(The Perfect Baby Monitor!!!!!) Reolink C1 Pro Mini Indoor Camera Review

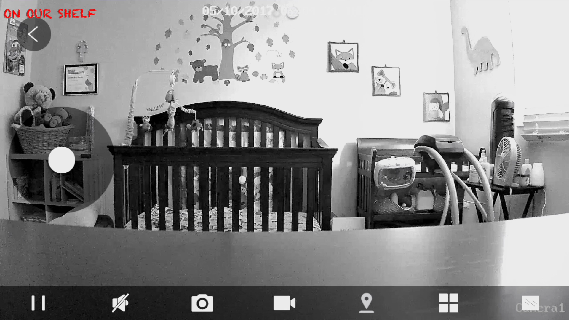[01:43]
some basic features on this app that you need to use to control the camera you have your play and pause your sound your camera your record your position your view and your quality function for clear balanced or fluent when you tap the position icon the controller pops up for you to rotate the camera here's an example it's very easy to use i'm just using my finger to go left right up